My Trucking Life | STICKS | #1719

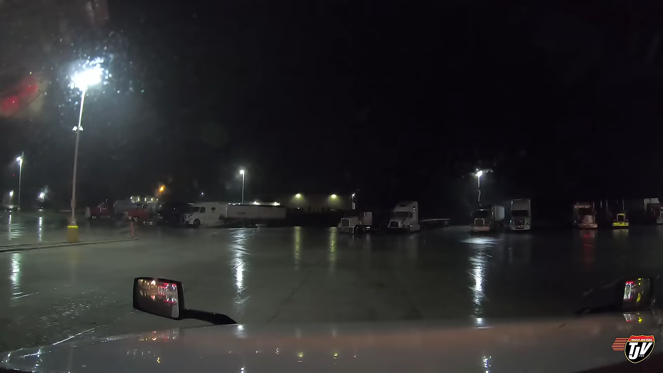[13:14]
That's good. The only bad thing is that it's raining. Crazy. Which is good because it's okay because I sleep indoors, you know? But I've got to walk the weasel.